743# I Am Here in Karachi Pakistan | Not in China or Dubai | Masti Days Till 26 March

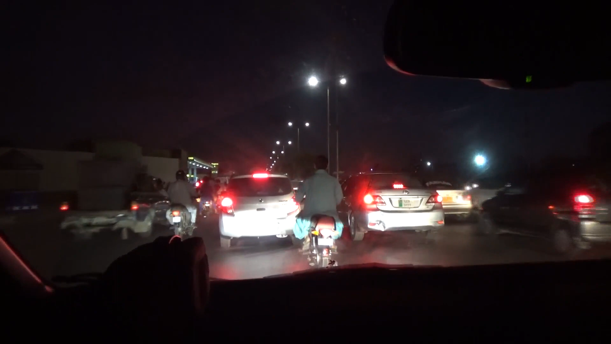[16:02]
ये आपका हाईवे से कनेक्ट होता है सीधा और फिर जाता है सीधा कराची के एंड लेफ्ट टर्न पे। अच्छा, यानी कराची के शुरू से कराची के एंड तक पूरी एक लंबी रोड जा रही है ये शाहराह फैसल।
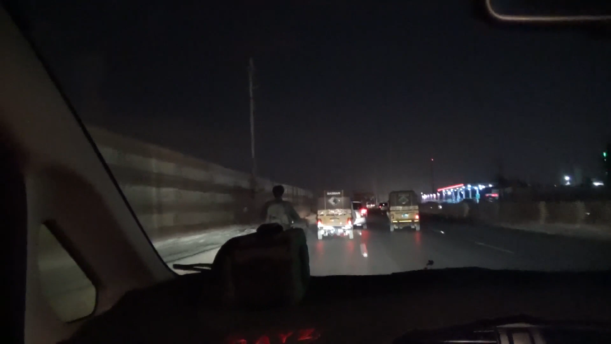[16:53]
काफ़ी बड़ा लगता है मुझे ये, बहुत बड़ा है। ये क्या है?
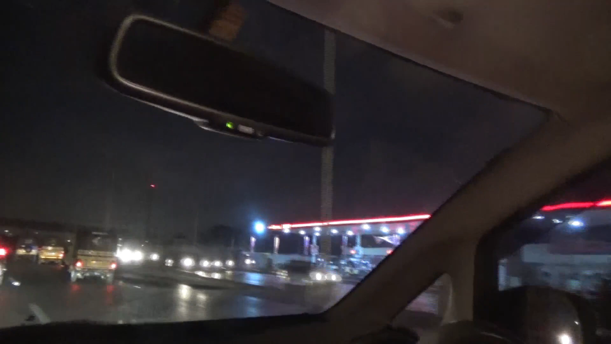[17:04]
ये तो पेट्रोल पंप है। सही है जी, अनान मियां भी उड़ गए हैं।
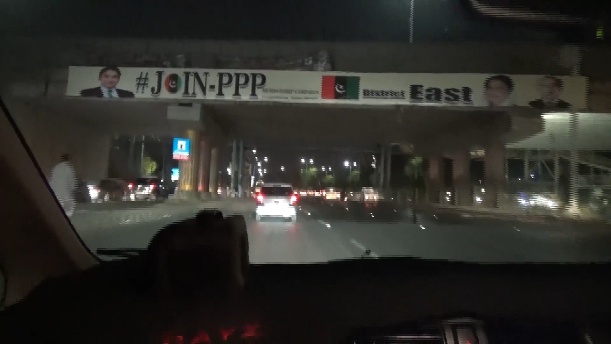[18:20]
चलो जी सही है जी, अब लेफ्ट होना जी हमने। ये किस रोड पर है? शाहराह फैसल पर ही है।
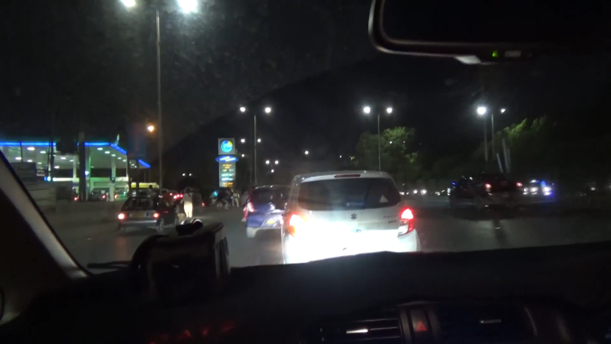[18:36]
सही है जी। अच्छा, यहाँ से हम टर्न लेंगे PSO पेट्रोल पंप से।
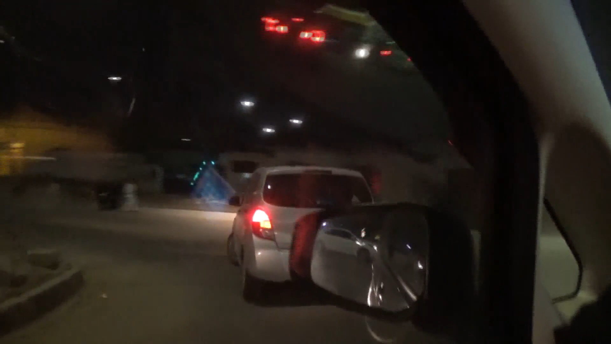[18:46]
हाँ ठीक है, वो लोग आगे वाली गाड़ी, हाँ ये अगली गाड़ी उनकी है।
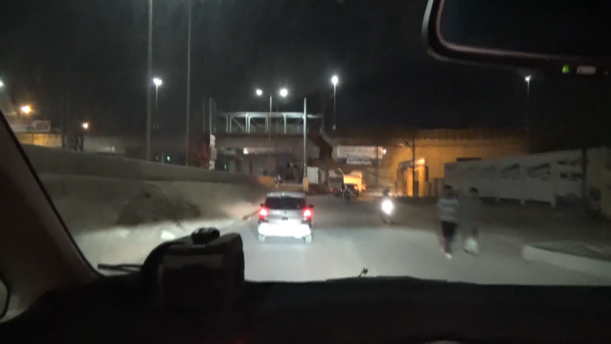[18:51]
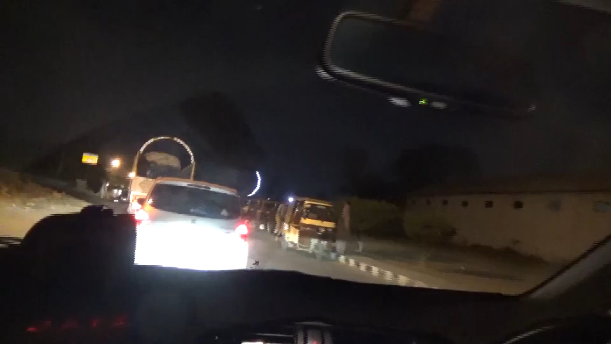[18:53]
हम एंटर हो चुके हैं,
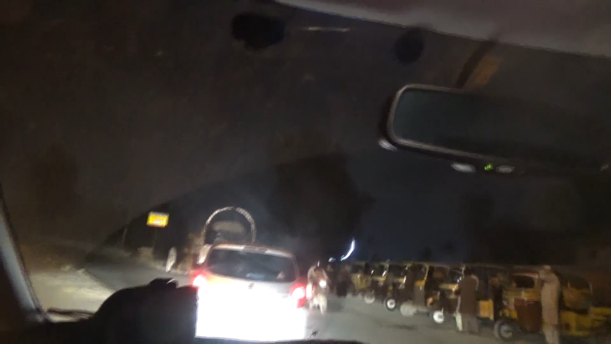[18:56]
यहाँ पर काफी जहाज देखने में मिलेंगे लेकिन फिलहाल तो काफी रिक्शे देखने में मिल रहे हैं। तो हाँ, काफी झूले वूले भी होंगे यहाँ पर, लेकिन